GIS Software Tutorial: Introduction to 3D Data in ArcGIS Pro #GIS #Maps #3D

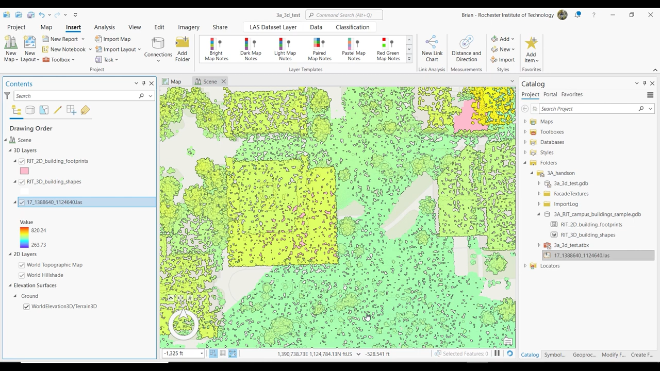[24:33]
Now, I'm still in the top-down. I haven't really done anything real 3D with it yet, but look at that. I mean, I personally find that very interesting. That's why LiDAR is such an amazing source of data. You're getting really down to the individual trees. You can see the, you know, think of like a building like the Wallace Center. A big building is going to have stuff on the top. It's going to have, I don't know, air conditioners, vents, all the stuff that buildings need to kind of breathe, right?
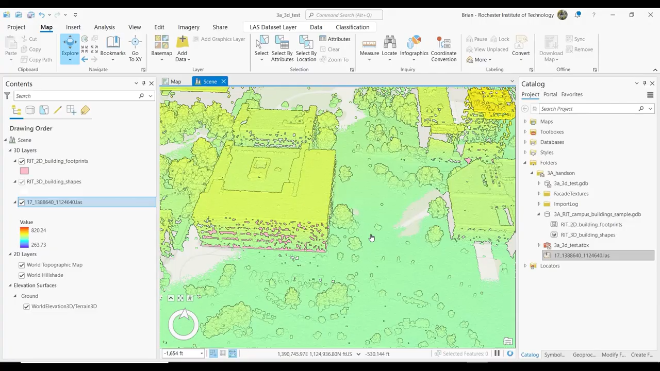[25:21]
Hold that down. Hold that down, then my left button to start to tilt it, right? And the LiDAR can show you what the shapes of those buildings are. Remember how I said the Wallace Center was the tallest building on campus, right? So it's this thing right here.
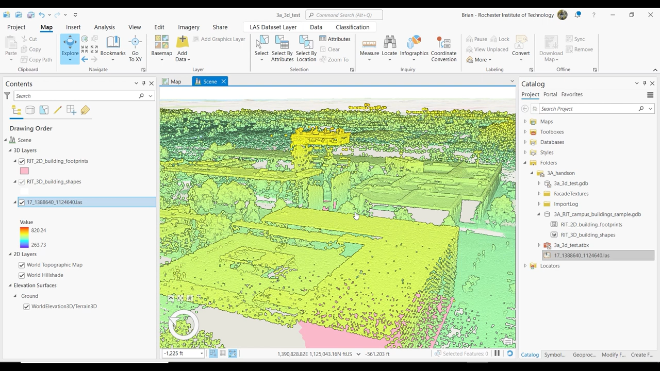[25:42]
You know, again, that's a laser came down on top of all this stuff and grabbed lots of little points where they're called the point clouds. But it gives us some really nice kind of views of this area.
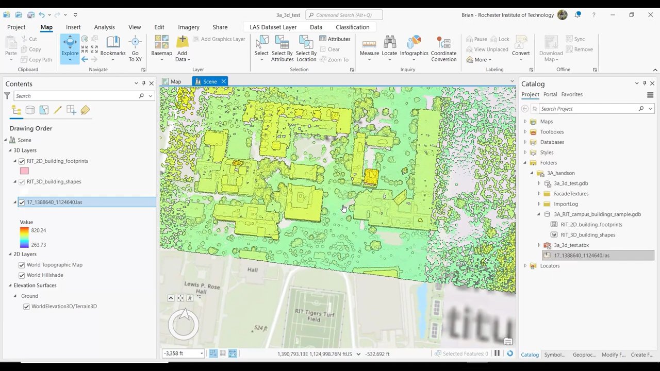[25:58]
And by the way, you know, this is why I probably could have reduced the size of it. But if you're curious about it, I mean, here's the overall data set, you know, that kind of pink outline.
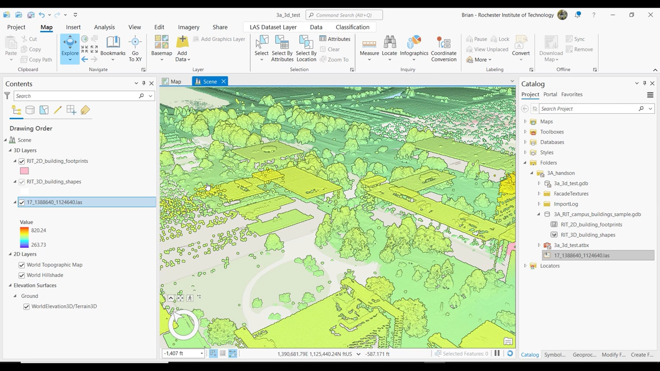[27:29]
Okay. Okay, and again, let's just review that vertical coordinate system thing. You can turn the LiDAR off if it is a performance drag for you.
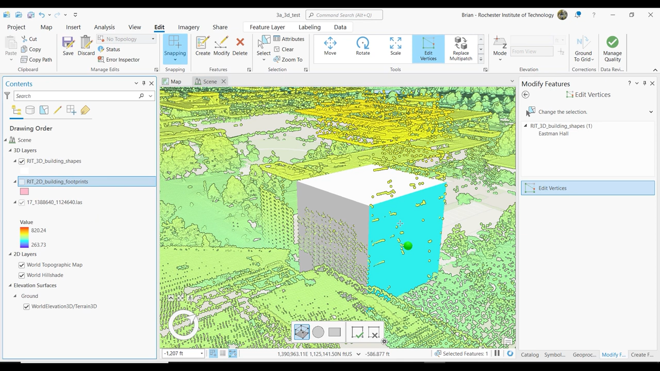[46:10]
And so you can see I've got a ways to go, right? I pulled it up a little bit, but there's all this other stuff up here. So I'll keep on pulling it up until it's kind of like, eh, you know, again, these aren't, this isn't industrial light and magic level, uh, yeah, what's up?
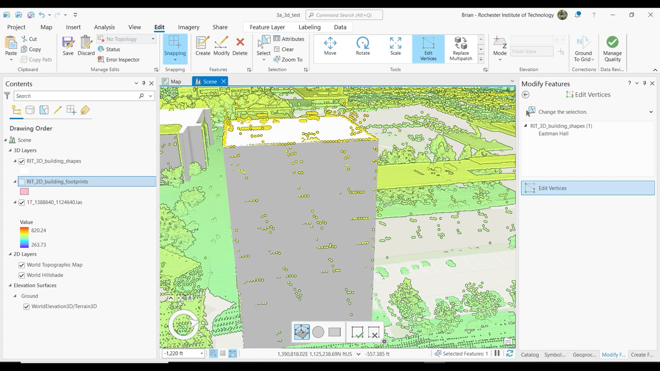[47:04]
Oh, for 15 minutes. Okay. Um, all right. Anybody else running into that where it's not showing up? All right. Let me, let me troubleshoot just a second here. Um, so when you're done, by the way, too, I didn't mention this before when, if you're happy with the modification of your shape, you can also hit, um, finish. Okay. And then when you're done editing in general, you can hit, um, save. So edit and then save. And the program crashed. Okay.
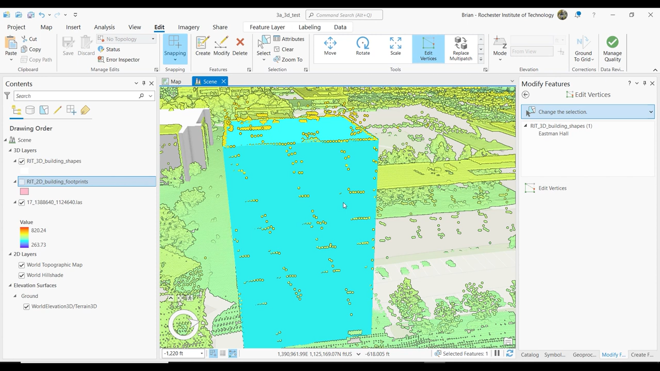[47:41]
If you have a few minutes after class, we can, uh, we can go back to it. Did it, did you guys, were you able to pull those buildings up though? Did that work? So, I mean, I don't know about you. I find this very interesting again, cause we're using LIDAR to inform the design of our city here. Um,
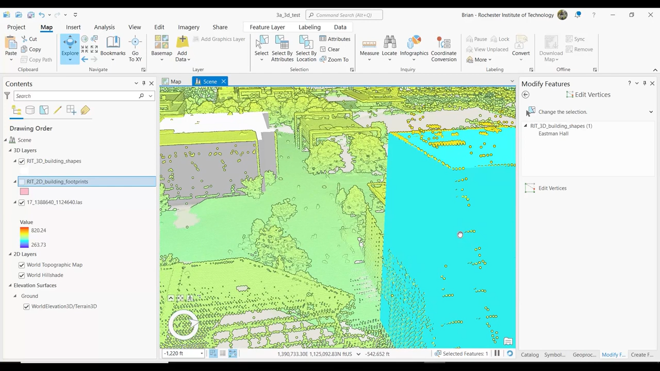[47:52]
and, um, whenever things are blue, remember that they're selected. Um, I've got about 15 minutes left. I think I can actually, uh,
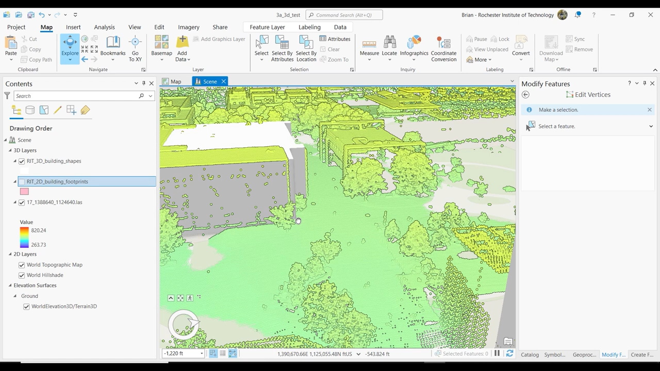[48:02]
do a little more with you guys here.
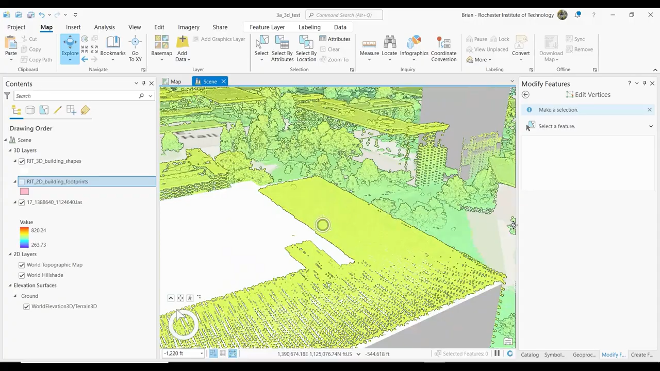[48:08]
Um, so, so then, you know, it's kind of neat cause you can now start to see, um, kind of perspectives, right? If you were to zoom in, um,
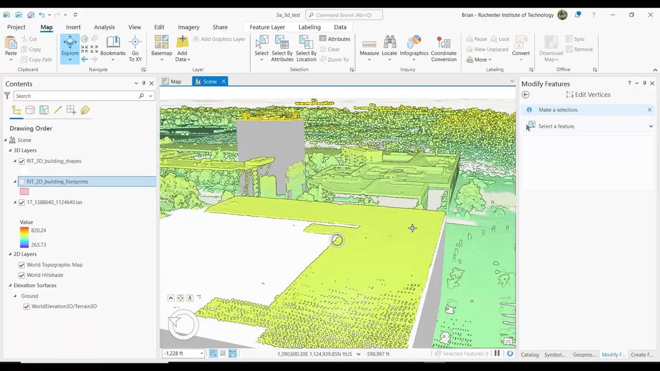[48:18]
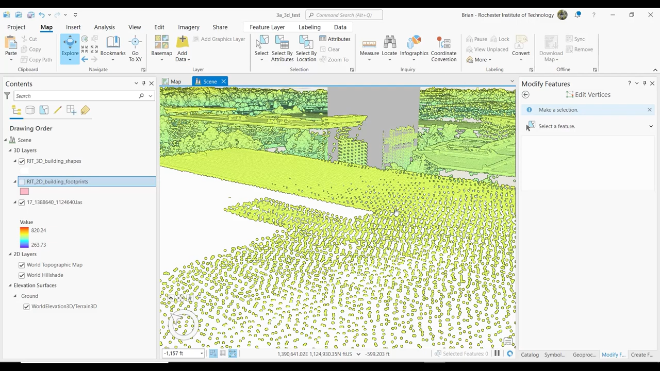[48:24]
you know, if I'm standing on the roof of the library, you can see that in comparison to, uh, the height of Eastman, which again, I said, I think it's the tallest camp building on campus here, right? Okay. I'm just curious.